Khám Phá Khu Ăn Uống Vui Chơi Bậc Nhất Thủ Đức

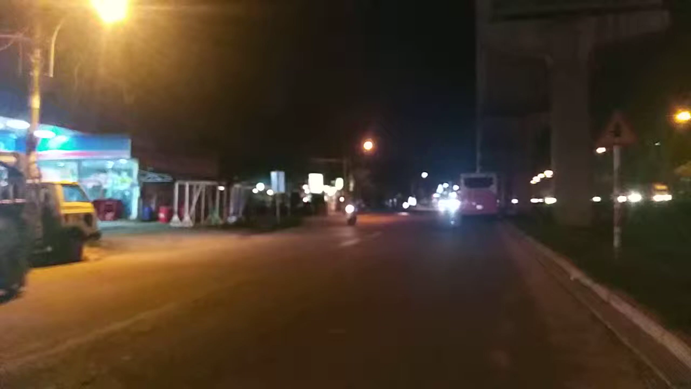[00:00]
Thì hiện chúng ta đang có mặt ở bên cái khu vực phường Trường Thọ và phường Bình Thọ, quận Thủ Đức.